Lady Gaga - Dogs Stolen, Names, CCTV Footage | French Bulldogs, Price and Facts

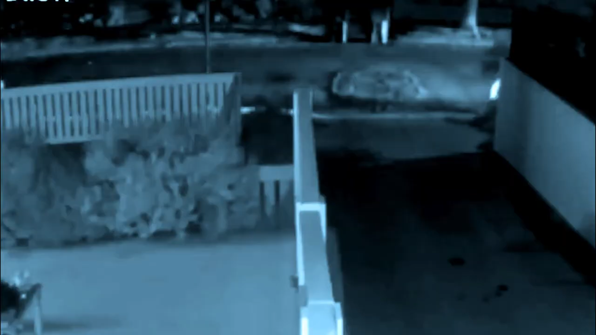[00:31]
On Wednesday night, the dog Walker Ryan Fisher, was walking the dogs, Koji, Miss Asia, and Gustavo, when a white Nissan Altima, pulled over and two men exited from the vehicle and demanded him to turn the dogs over to them. When the dog Walker didn't relent, one of them, a suspect armed with a semi-automatic gun shot the dog Walker at around 9.40 at night. All of this happened in 1500 block, off Sierra Bonita Avenue.